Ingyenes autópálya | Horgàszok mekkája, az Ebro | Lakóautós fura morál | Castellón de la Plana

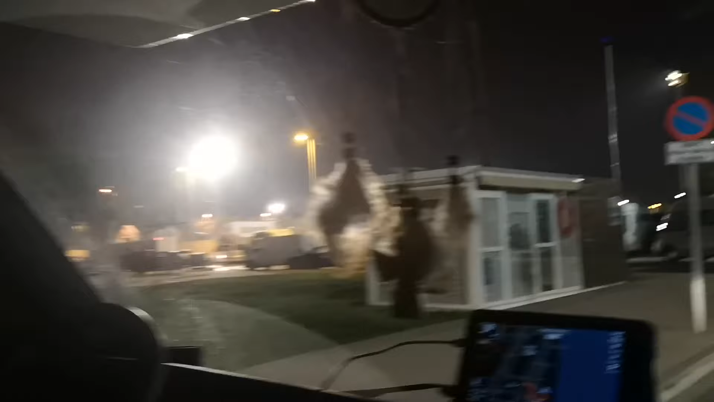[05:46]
És valószínűleg, hogy fullon van, két éve álltunk itt, akkor azért nem voltak ennyien, ez egy jó kis hely.